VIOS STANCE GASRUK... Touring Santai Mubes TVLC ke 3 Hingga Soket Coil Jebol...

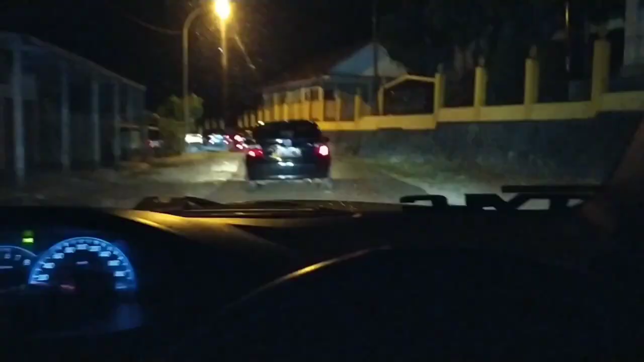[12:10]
oke teman-teman sekalian jadi salah satu mobil member tadi kan apa ya jadi koilnya itu getas teman-teman pecah nah ternyata setelah diakalin tetap aja gak bisa nah ini akhirnya perjalanan pulang kita ngawal mobilnya ya mudah-mudahan kondisi mesinnya pincang sih tapi
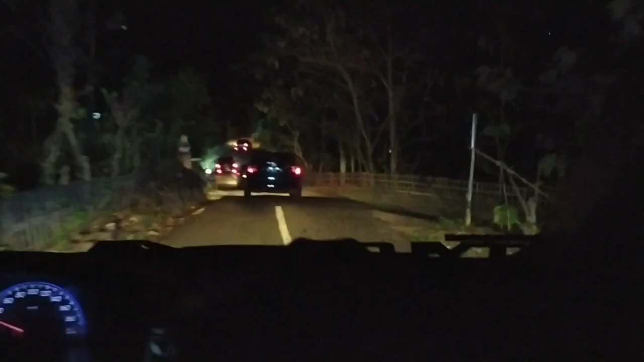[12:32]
mudah-mudahan bisa sampai rumah dengan selamat gitu teman-teman dan ini lagi konvoy bareng ya motong jalan karena biar cepat sampai kita bawa ahlinya Gunung Kidul ini bahwa ada juga salah satu member yang rumahnya dekat sini jadi bisa tahu jalur-jalur mana yang dilewatin biar enak gitu bawa mobil banyak kayak gini maksudnya iringan kayak gini gitu oke teman-teman mungkin itu aja